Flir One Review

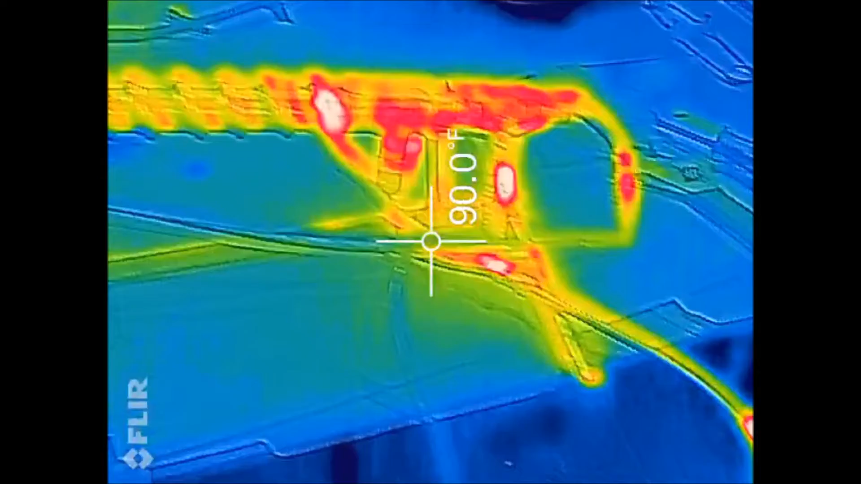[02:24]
On screen: spot 90.0°F
Maybe that's because it's made out of copper
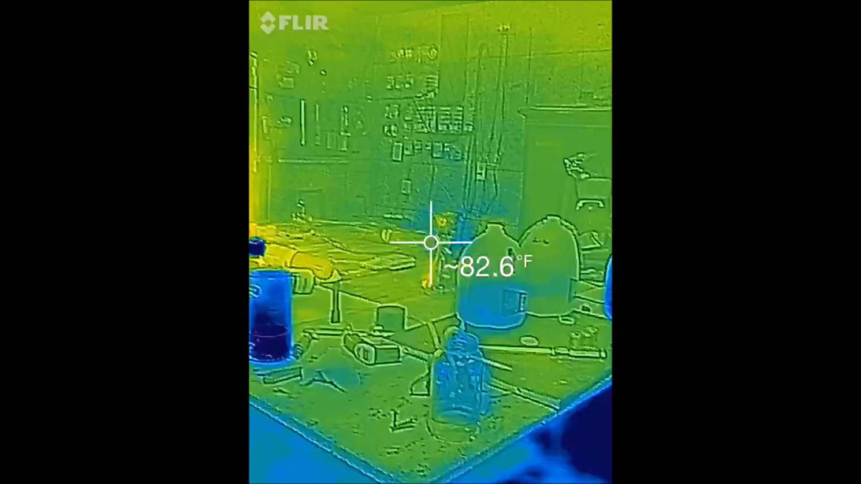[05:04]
On screen: spot 82.6°F
When you flip it over here it changes the color settings which just kind of ruins it for a heat camera.
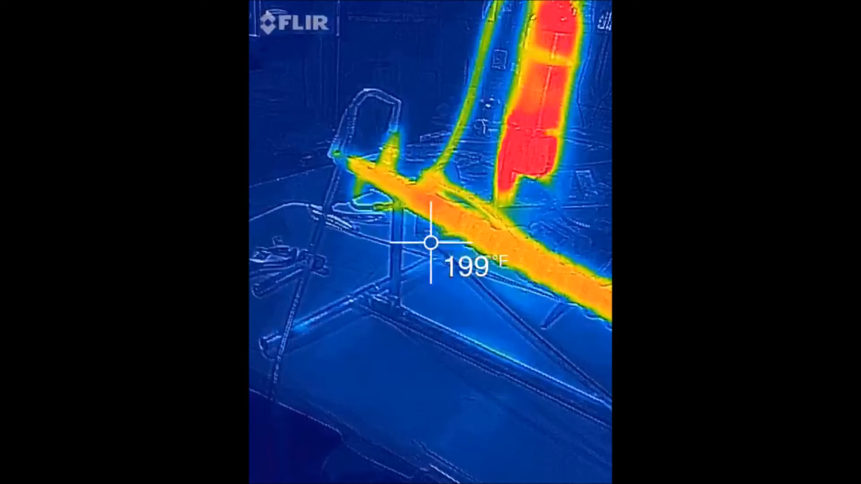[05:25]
On screen: spot 199°F
Well that heated up pretty quick.
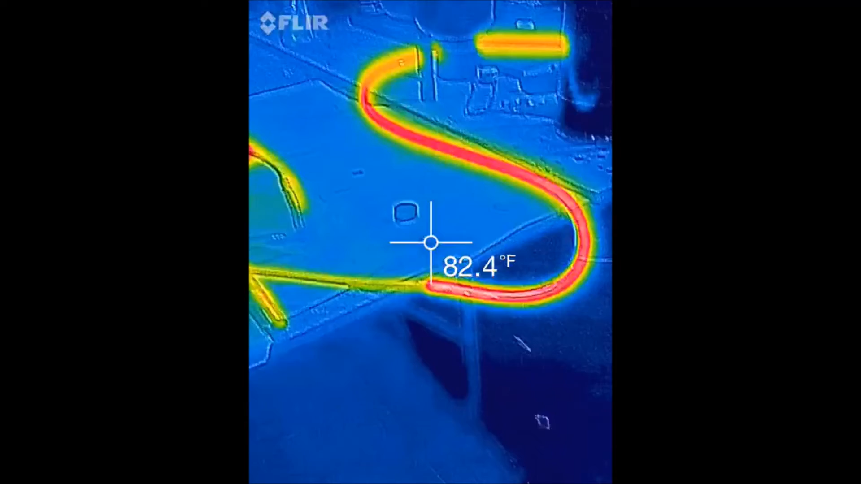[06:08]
On screen: spot 82.4°F
Notice how poor the heat signature is on that coffee
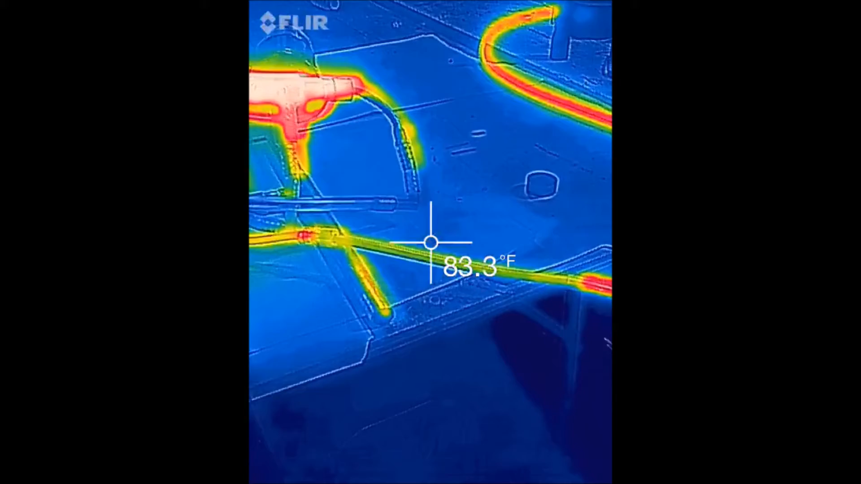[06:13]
On screen: spot 83.3°F
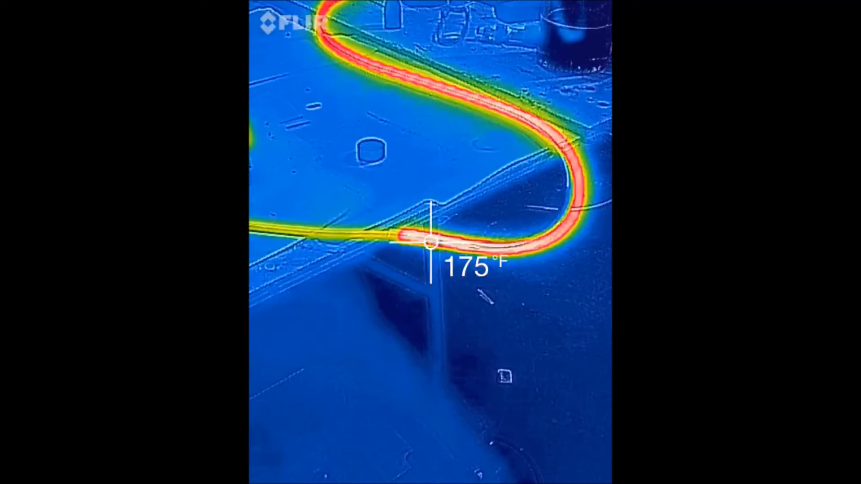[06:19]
On screen: spot 175°F
You can even see the reflection of heat
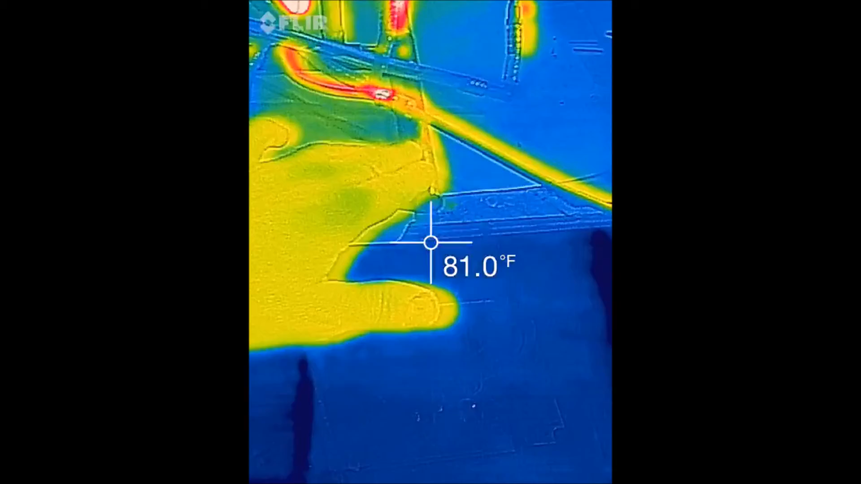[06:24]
On screen: spot 81.0°F
right here that's actually not hot that's just infrared radiation
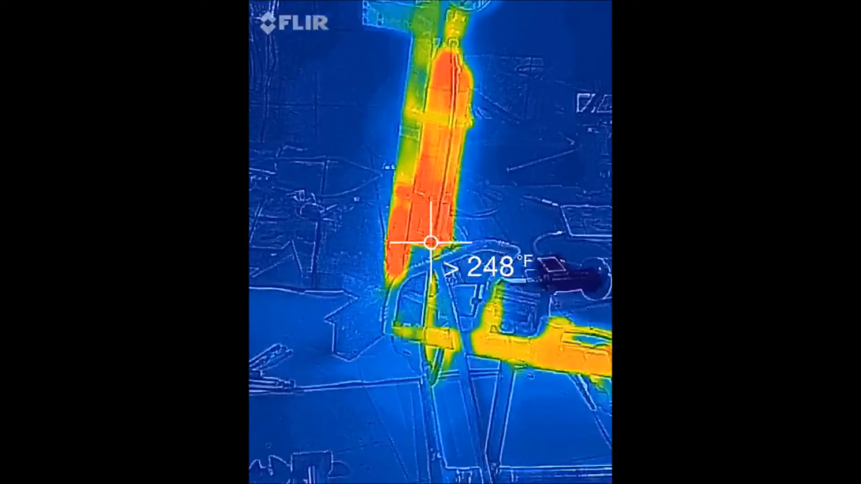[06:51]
You can see the same temperature as you see the heat